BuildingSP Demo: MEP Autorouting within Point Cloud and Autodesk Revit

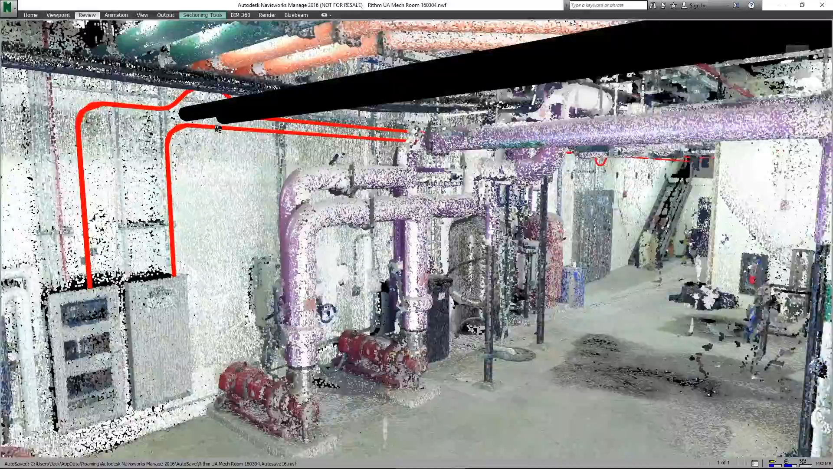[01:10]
We're avoiding the modeled Revit piping and then following the wall.
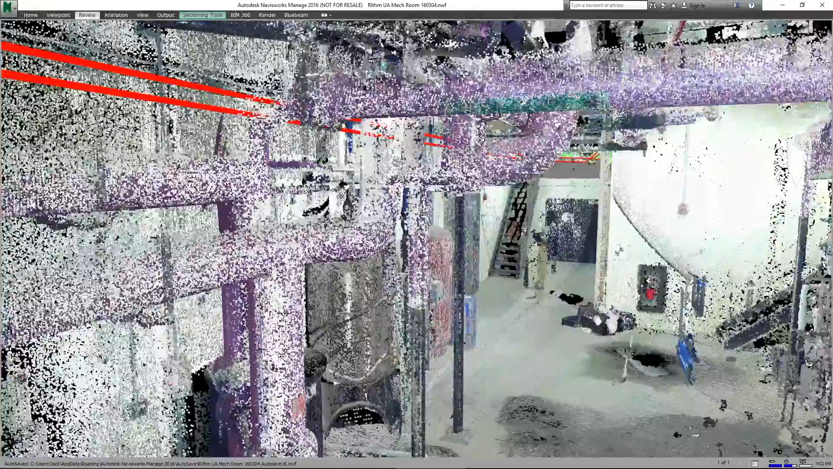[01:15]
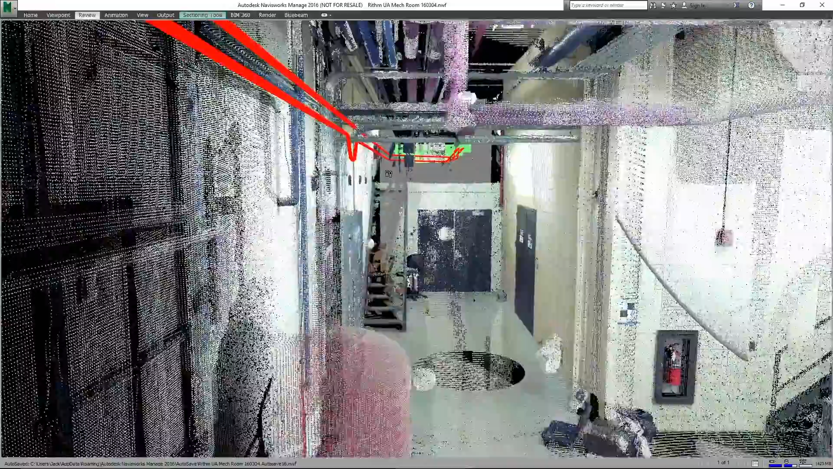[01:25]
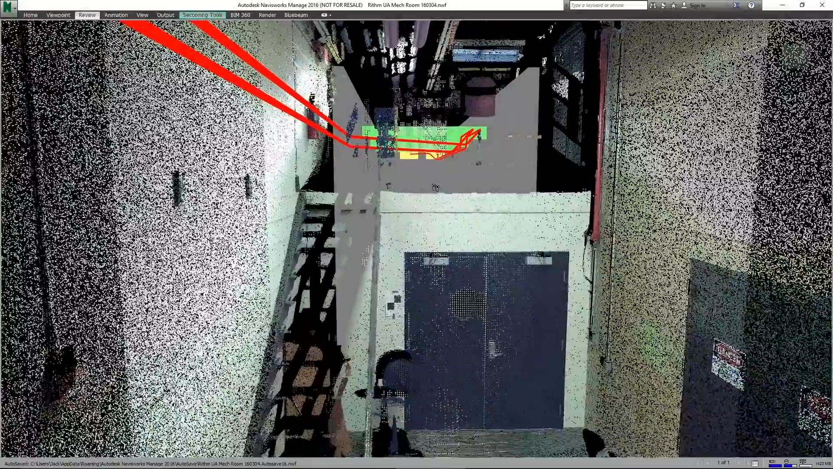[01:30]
We'll then move over and rise up to the intermediate point that we had modeled before and then we'll complete the run.